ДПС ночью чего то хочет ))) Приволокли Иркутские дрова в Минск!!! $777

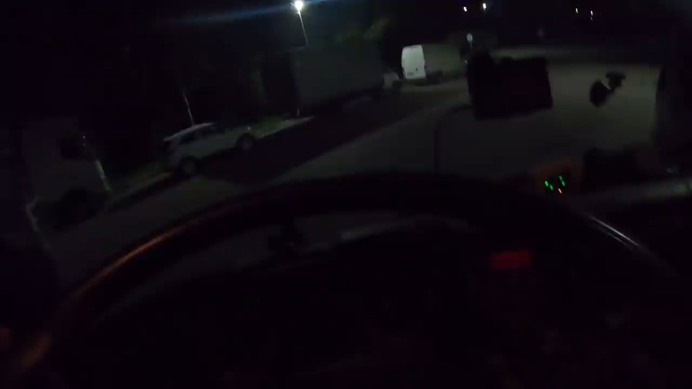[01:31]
Вот. Видите, 23,6 аккумуляторы показывают. И это... Ой. И это с учетом того, что ну не автономки, ничего.
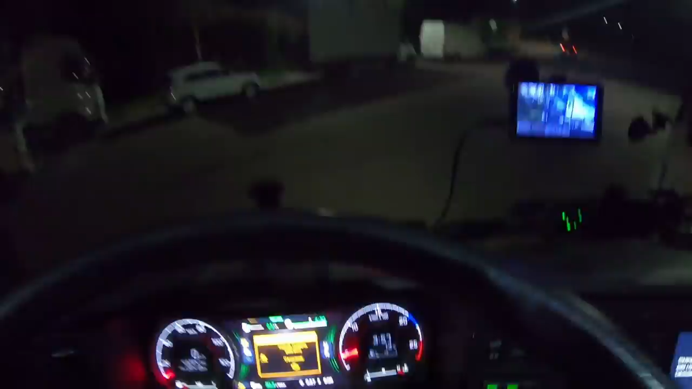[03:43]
Топливо, что тут показывают, 6%, но это в двух баках. До заправки мне здесь километров, наверное, с 200, может чуть больше.
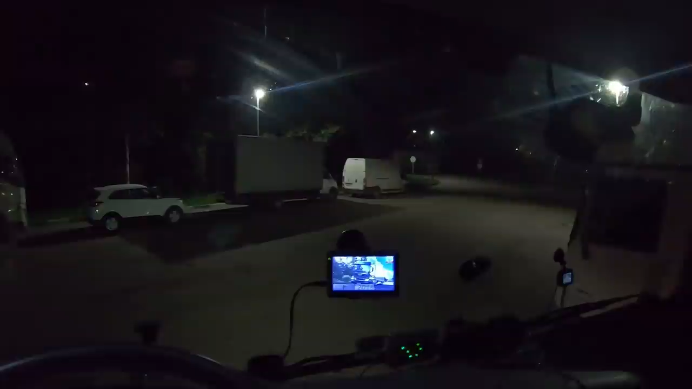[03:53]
На выгрузке мне 539 километров, 289 километров до границы.
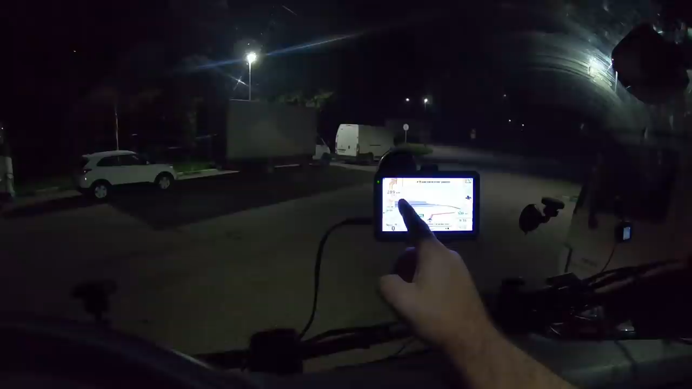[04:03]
До заправки кентров 200 с чем-то.